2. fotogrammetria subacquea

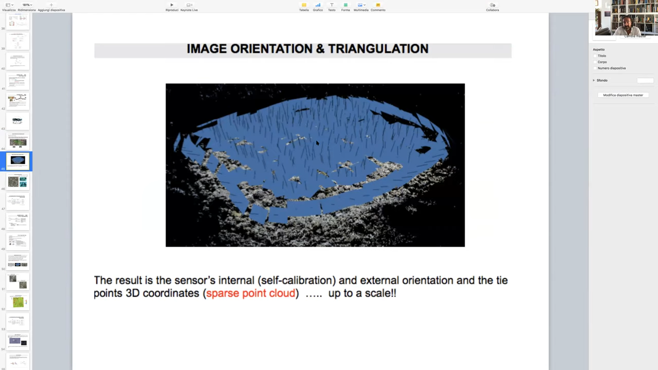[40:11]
Attenzione, qui bisogna cercare di scalare il mio modello.
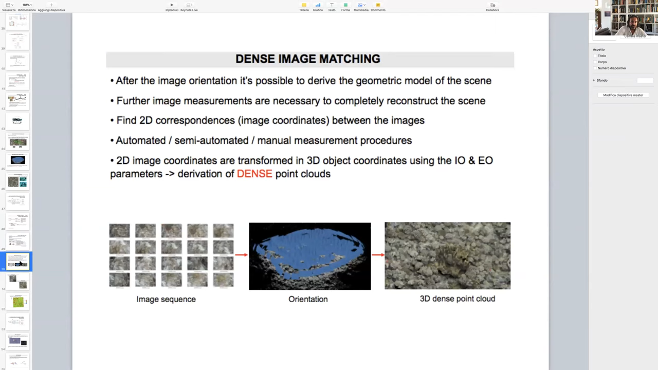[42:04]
alla costruzione del modello e alla successiva densificazione della nuvola di punti in 3D attraverso una serie di informazioni aggiuntive secondo quegli algoritmi, quegli approcci visti precedentemente, che mi consentono di avere un modello, eccolo qua, molto molto denso e molto accurato dei miei oggetti.
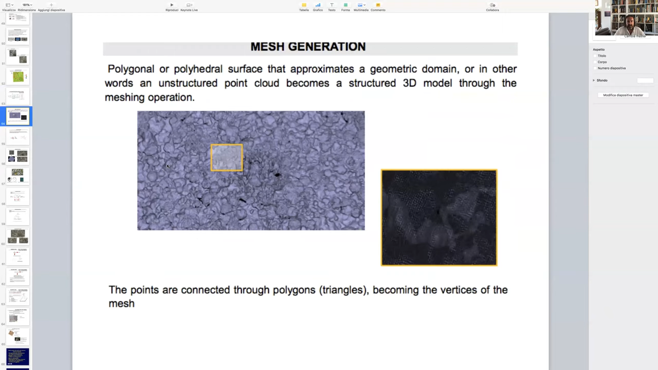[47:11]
Quindi la fase, dicevo, una volta risolto il modello tridimensionale con le opportune calibrazioni della camera, si passa alla generazione delle mappe e a una testurizzazione.
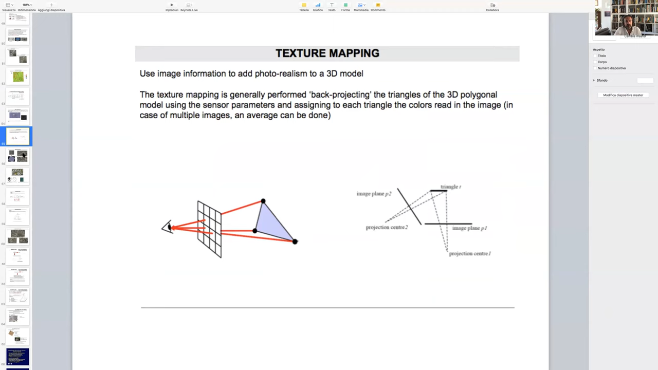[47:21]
Anche questi non sono elementi specifici della parte acqua. Ve li ho riportati per fare vedere, ecco qui, il risultato di una testurizzazione che ovviamente, quella che vedete qui a sinistra, riproduce fedelmente il, diciamo così, avendo lavorato con una precisione subcentimetrica,
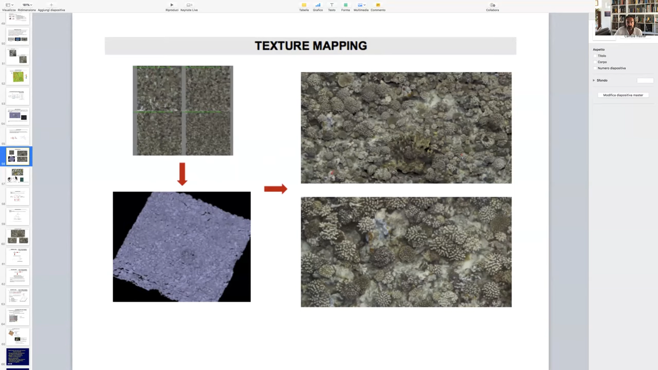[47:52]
riproduce fedelmente il modello tridimensionale secondo una certa vista e può permettermi di ricostruire le superfici con tutti i vantaggi del rendering a seconda delle applicazioni che si fanno. Ecco qui ad esempio, vedete uno di questi vantaggi, questa è un'applicazione all'ambito della chirurgia subacquea.
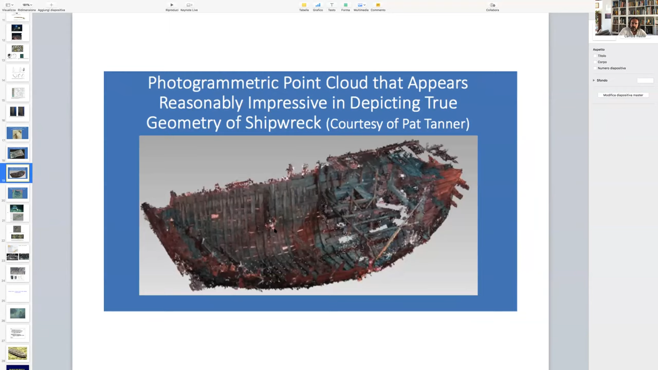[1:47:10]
Questo ricostruito il modello in, diciamo così, attraverso, ricostruita la geometria di un relitto attraverso un rilievo su un fondale.
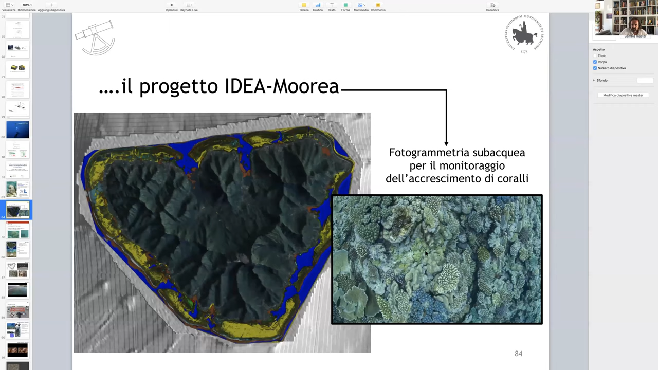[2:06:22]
Questo è l'ambiente sommerso. Vedete che non sempre è così trasparente.
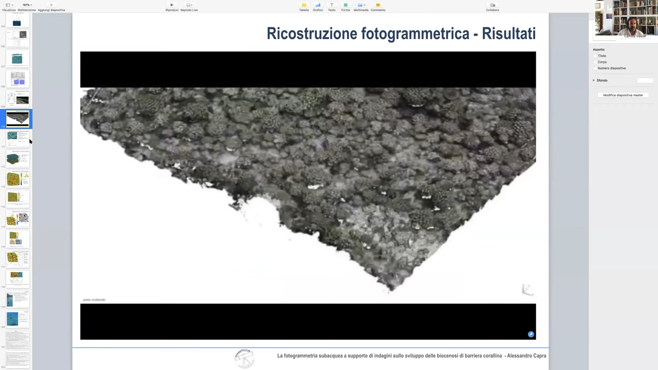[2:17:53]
Dalla ricostruzione fotogrammetrica i confronti anche sulle barre metrate che avevamo messo,
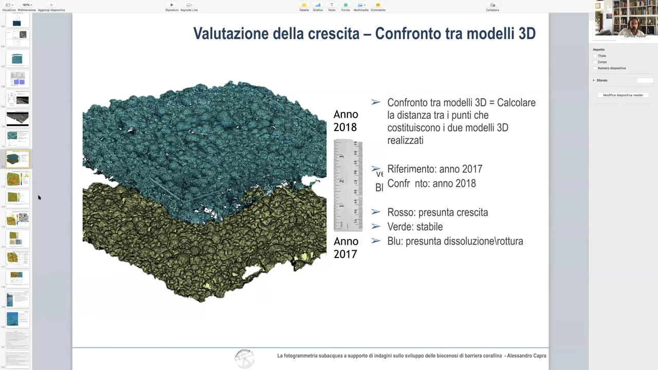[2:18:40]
georeferenziati ovviamente nello stesso sistema di riferimento usando i punti di controllo, e abbiamo con colori diversi quelli che sono gli effetti. Allora, più i colori sono caldi, più indica una crescita.